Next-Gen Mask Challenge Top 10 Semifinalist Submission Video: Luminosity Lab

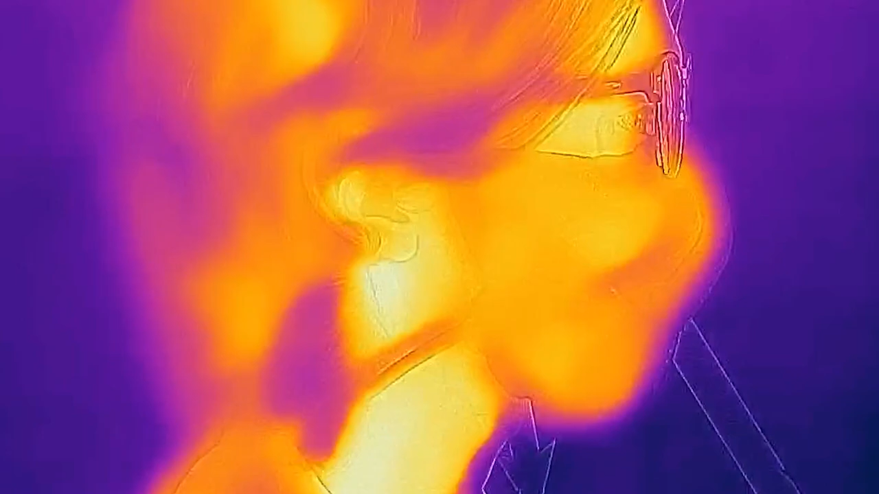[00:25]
bifurcated filtration chamber the flow mask keeps the hot air off of your face so you can
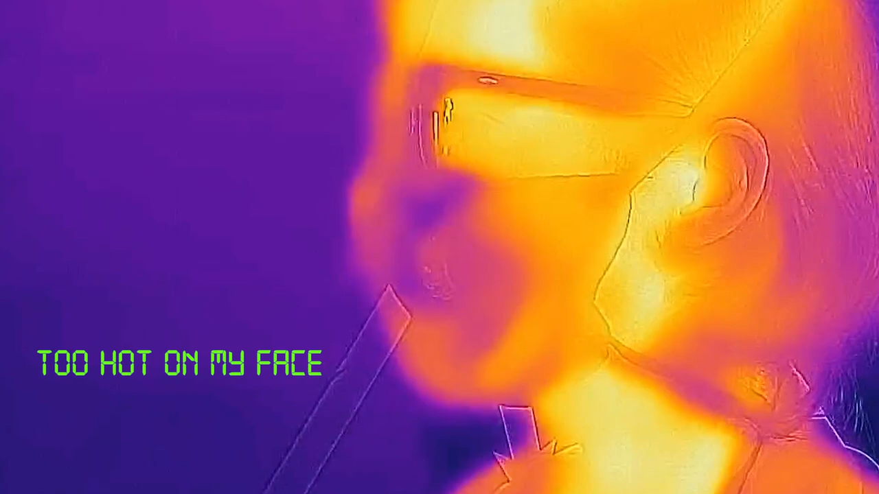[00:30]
stay cool and in command flow